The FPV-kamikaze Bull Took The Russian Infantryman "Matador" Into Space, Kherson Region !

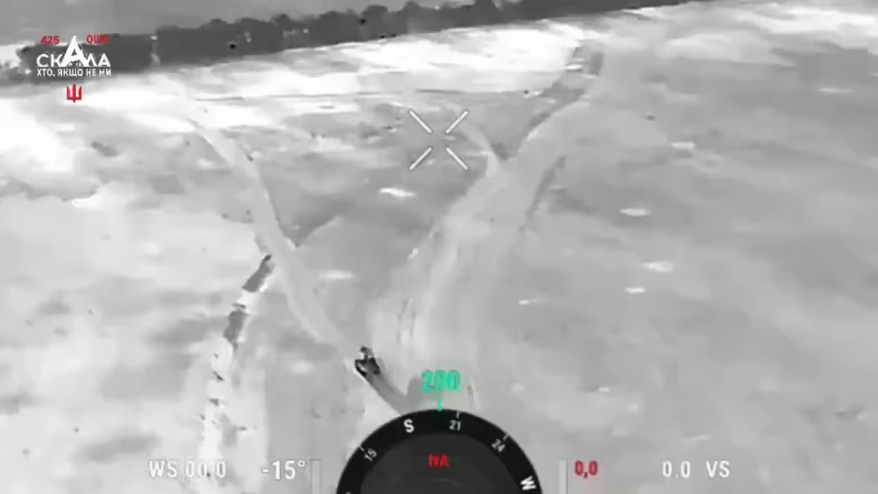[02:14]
In another intense video, Ukrainian troops,
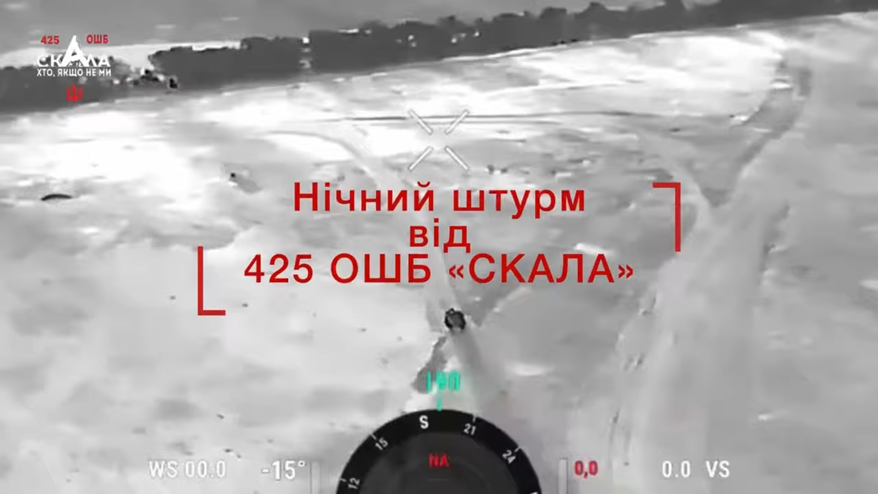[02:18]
bolstered by the formidable M2A2 Bradley infantry fighting vehicles,
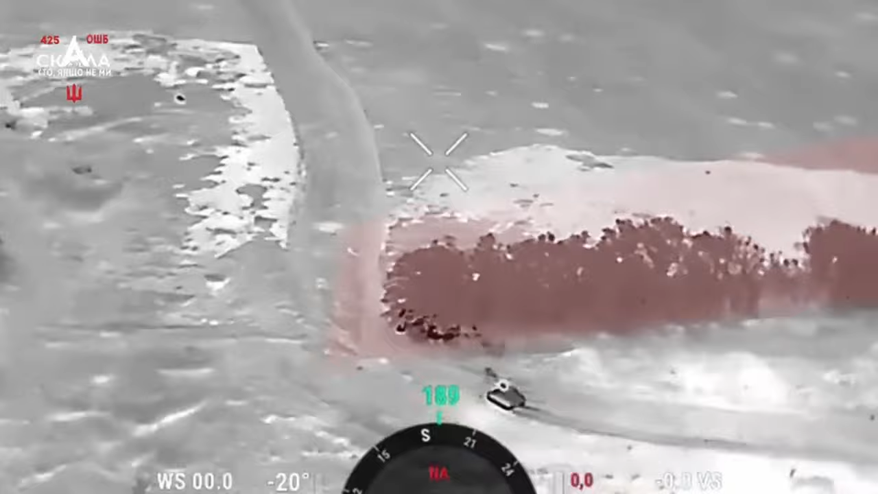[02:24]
executed a strategic offensive against entrenched Russian positions in the Donetsk region.
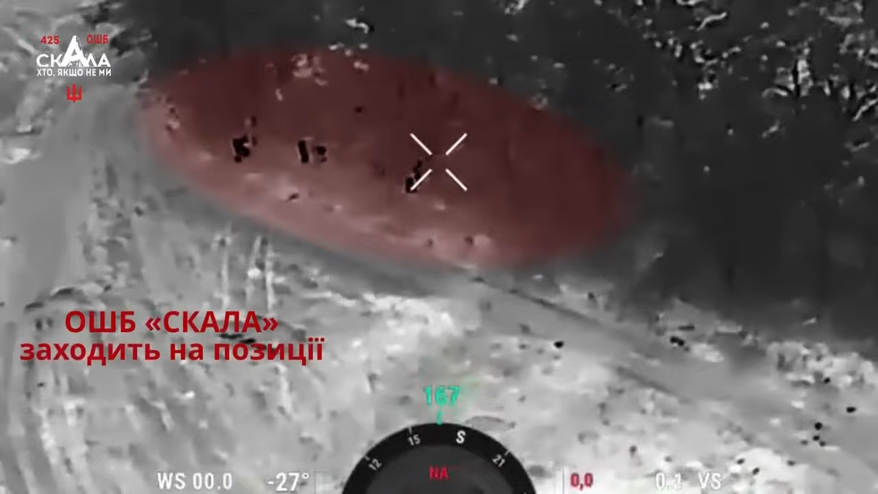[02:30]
This operation marked a pivotal moment in the ongoing conflict, showcasing Ukraine's resolve and military capability in challenging adversary strongholds.
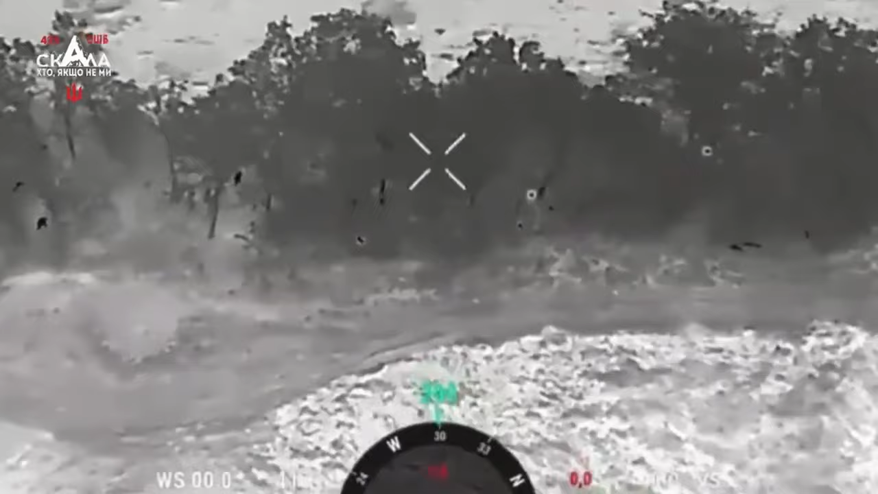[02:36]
Ukraine was not afraid and did not suffer any losses in numbers,